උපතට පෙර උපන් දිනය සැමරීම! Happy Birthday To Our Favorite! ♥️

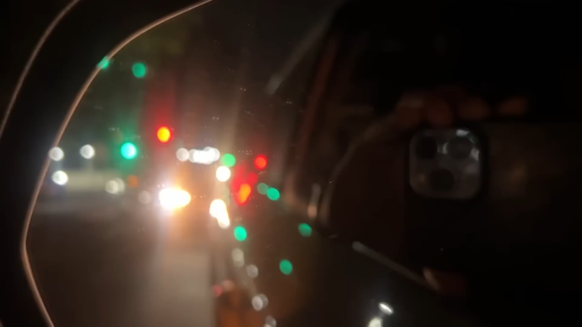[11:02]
අපි පස්සේ අපේ දේවිය යනවා සාක්කට පේනවා නේ මේකට පේනවා ඉතින් අමාරු වෙලා කියලා